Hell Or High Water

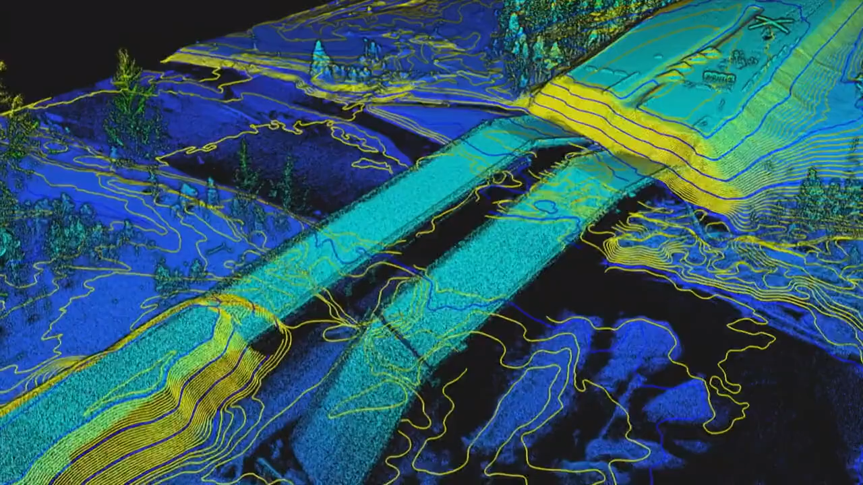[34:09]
Generating a precise road map for engineers.
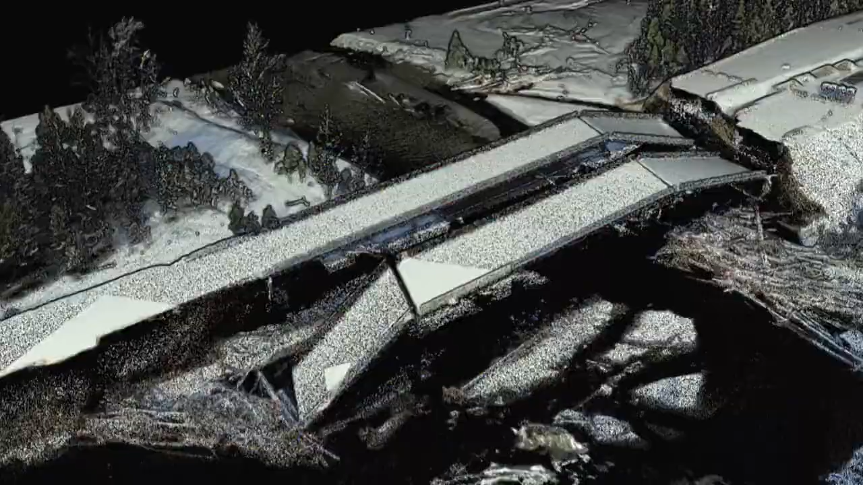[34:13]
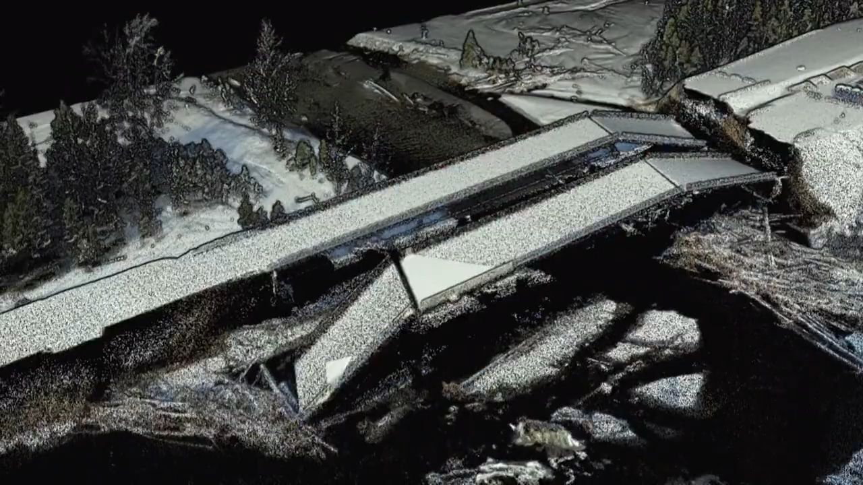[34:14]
That's going to define for them the shape and size of all the different